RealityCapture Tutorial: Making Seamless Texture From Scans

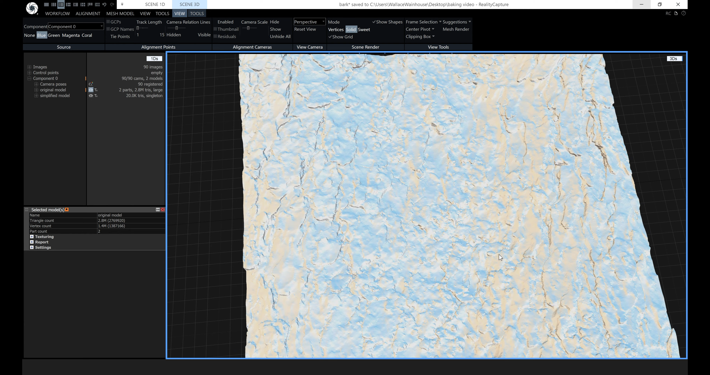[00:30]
The way I'm going to do this is I'm going to export a proxy mesh with just 20,000 triangles to Blender and the reason I'm going to do that is because I don't need the full mesh I just need the rough contours of the surface so I can put a plane there and then I'm going to bring that plane back into reality capture and bake my textures onto it.
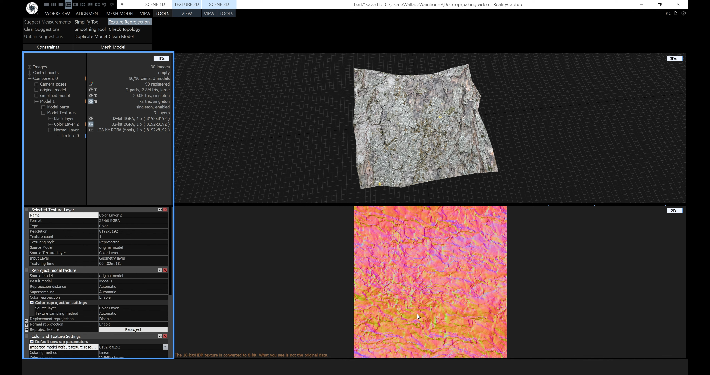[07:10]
there you can see it's a perfect square and the same with the diffuse so now we want to export these two textures so we can take them back into blender and make them seamless so go to mesh model